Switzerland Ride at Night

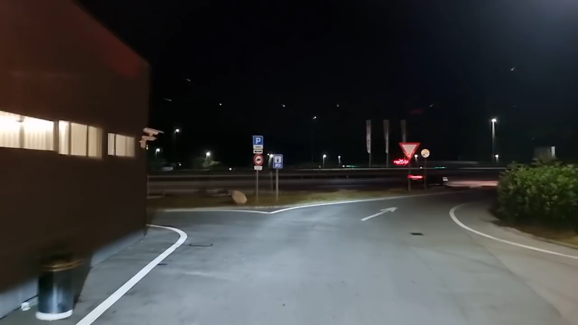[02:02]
Gorivo kad upalite, znate koliko ste imali goriva.
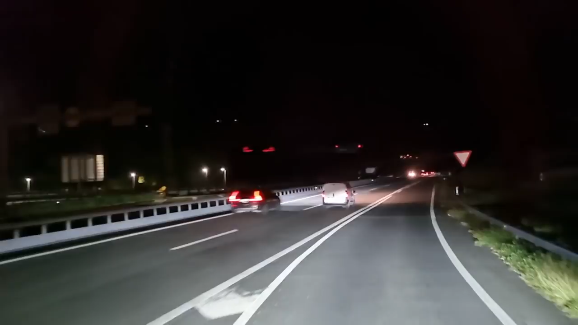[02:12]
Da sam ja nekih 20 minuta od Como Chiasso, ono mjesto dole u Italiji, Como Chiasso je u Švicarskoj. Ustanio sam čekom, zahvaljujem.